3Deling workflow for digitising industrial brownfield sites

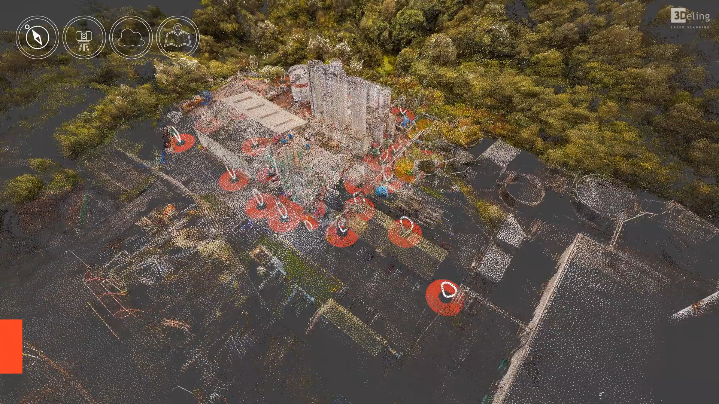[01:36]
photogrammetry and drone solutions are invaluable when it comes to designing,
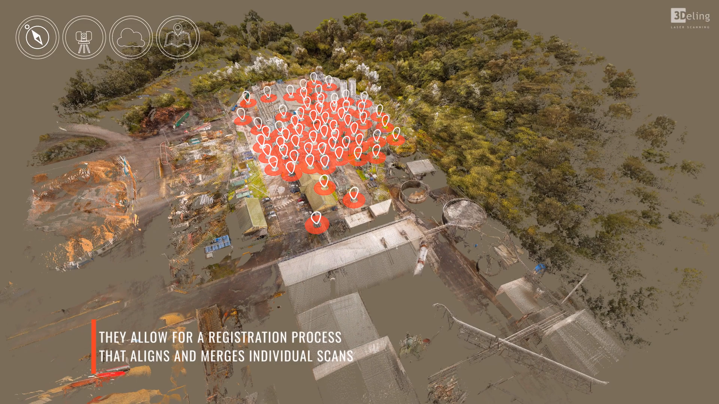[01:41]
restructuring and extending large, complex structures.
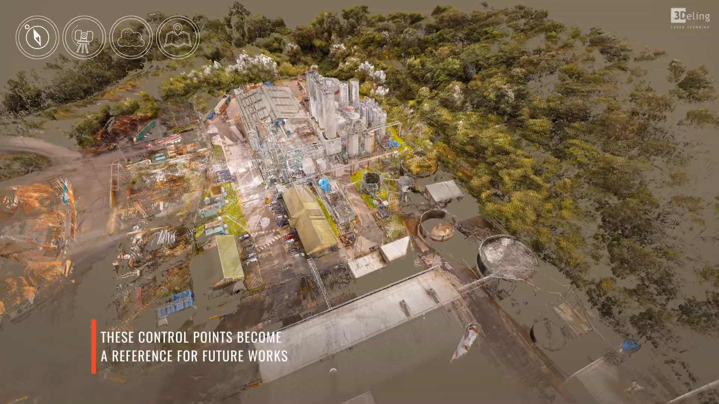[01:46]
Our high-precision, modern laser scanners measure several hundred thousand coordinates every second,
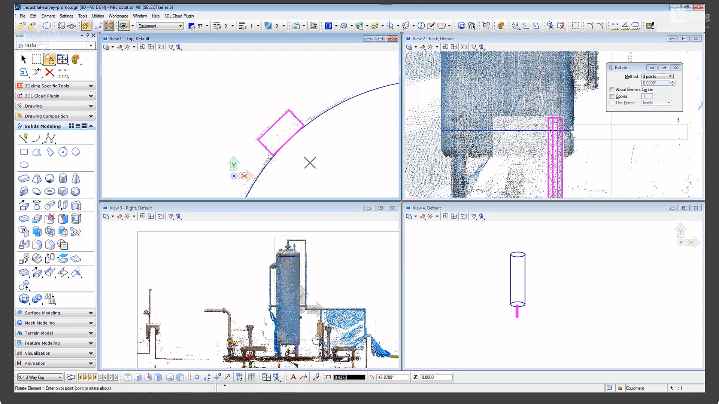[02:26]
When it comes to digitalisation, the cost expectation is often much higher than it actually is.
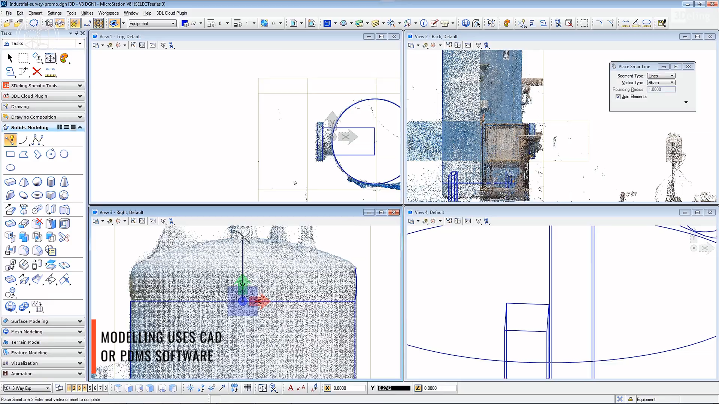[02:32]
At Threedling, we encourage a long-term strategy that works with your maintenance budget and capital expenditure.
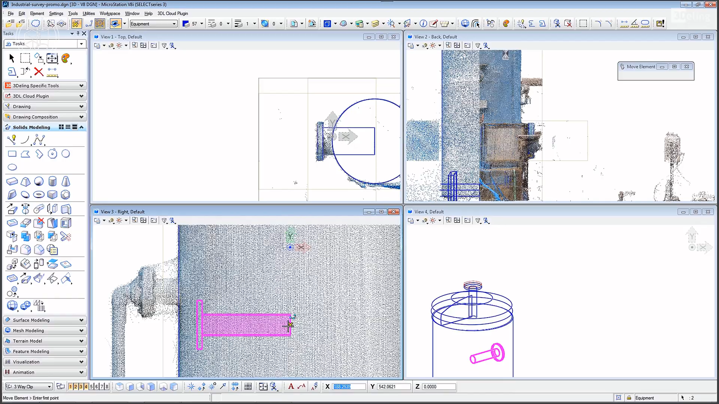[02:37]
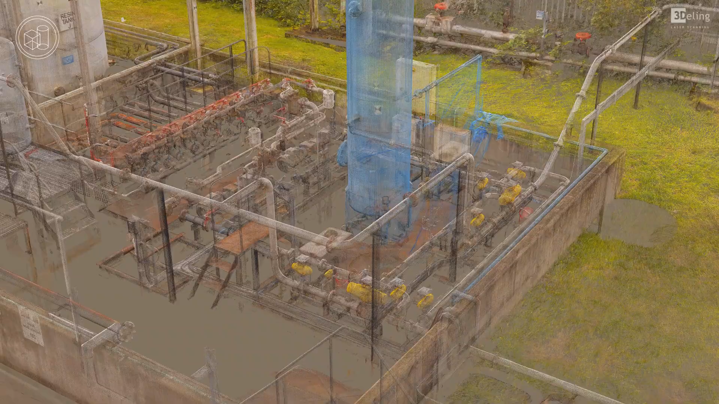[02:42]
By prioritising areas of the site and working on a project-by-project basis, you're able to build up a complete picture,
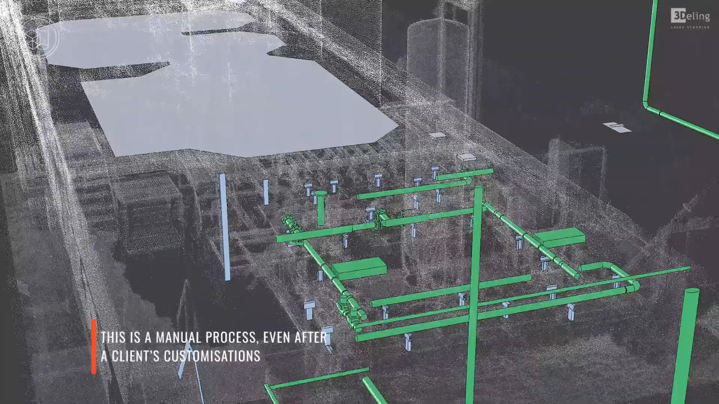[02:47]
one that is 100% as-built and correct.
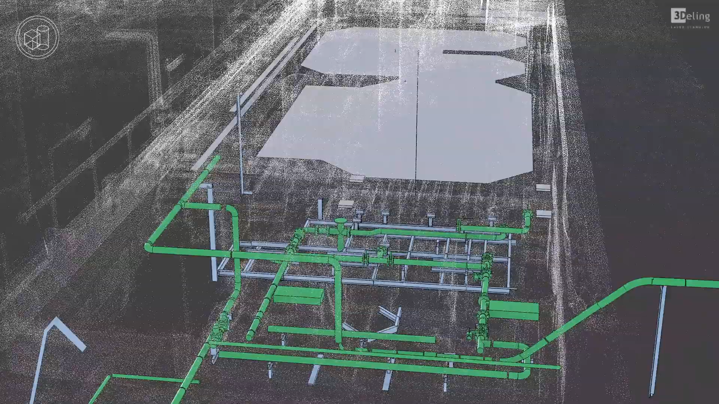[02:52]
Modelling is carried out using a variety of software, from PDMS to CAD,
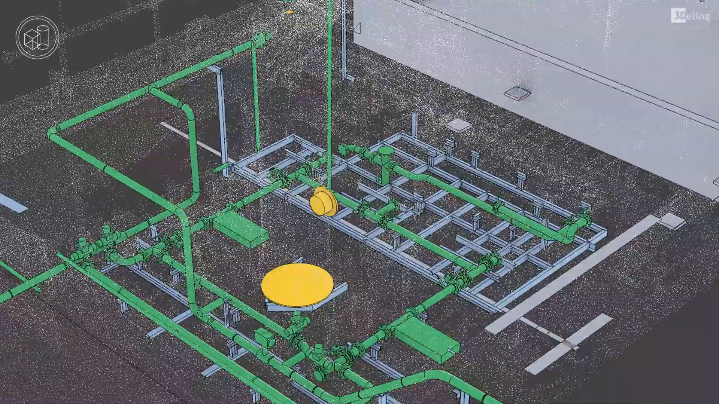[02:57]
and our team is able to provide custom IT solutions that adapt to suit your specific requirements.